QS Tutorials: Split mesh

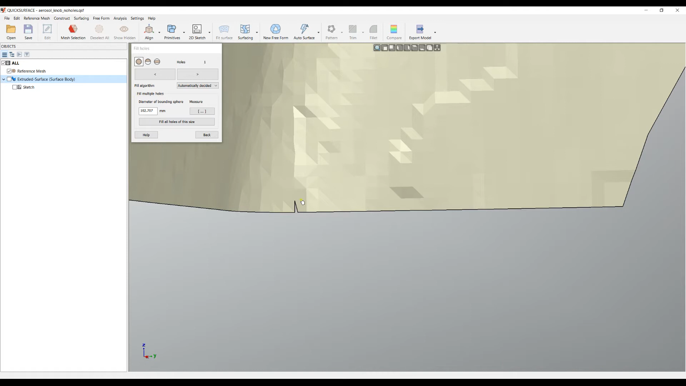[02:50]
We'll hold control just to enable the semi
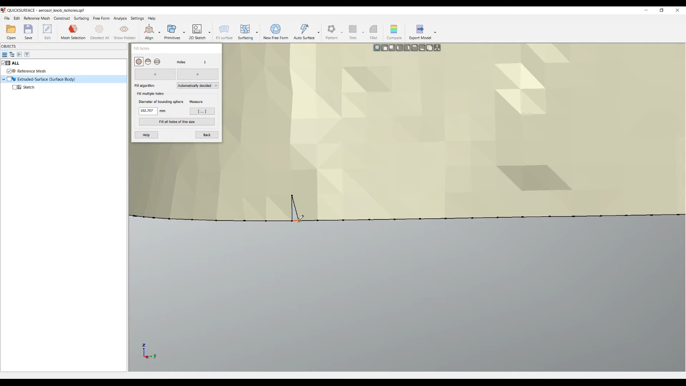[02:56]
hole filling and I can just repair my boundary in such a way that this is suitable it has continued boundary.
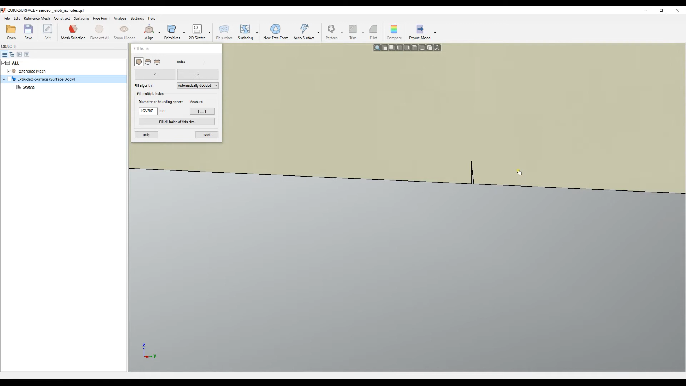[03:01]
Let's try to fix this one holding control. I click this second point and it's automatically closed.
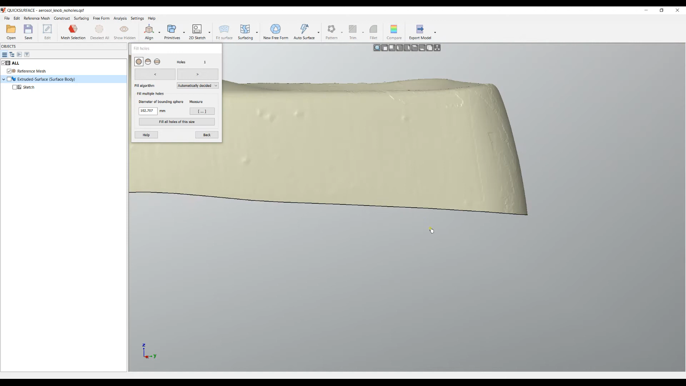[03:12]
You can see now that I have a nice and sharp boundary and this is much more suitable for automatic surfacing.
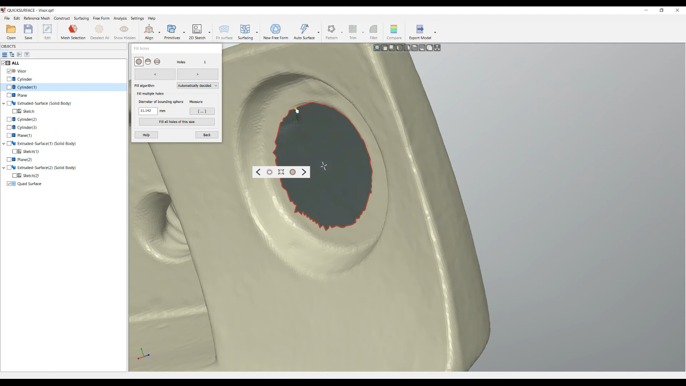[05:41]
In this case I see some issues here. So to be on a safe side I will just extend this hole several times to get a good representation and we'll fill this hole.
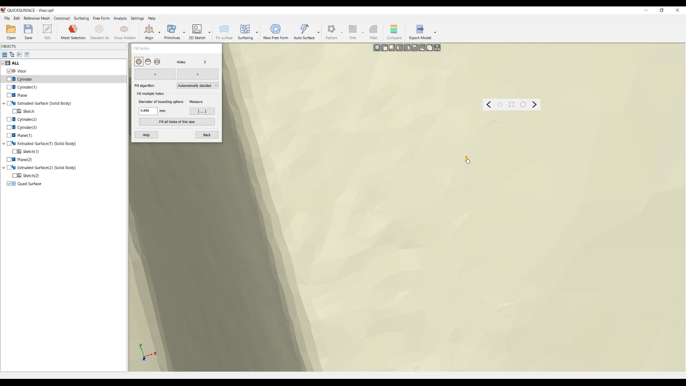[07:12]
We'll extend and fill it properly to get a good result.